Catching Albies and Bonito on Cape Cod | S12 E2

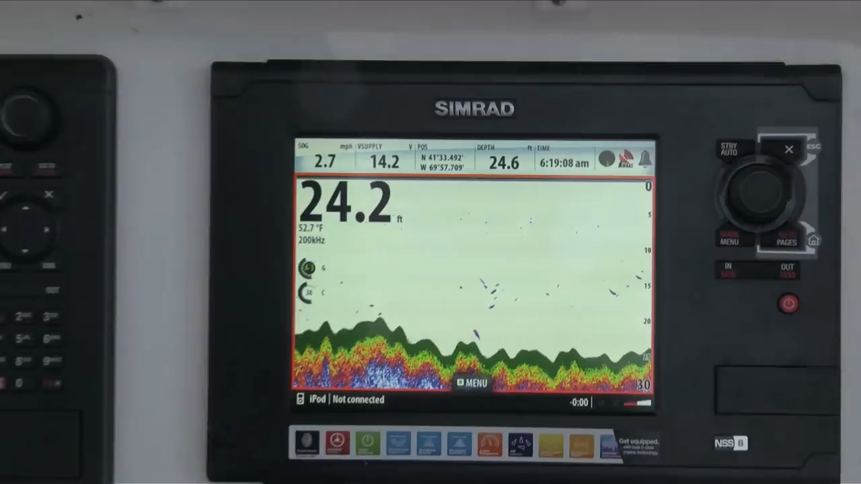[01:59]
On screen: water 52.7°F
These fish have been holding anywhere from about 20 to 30 feet.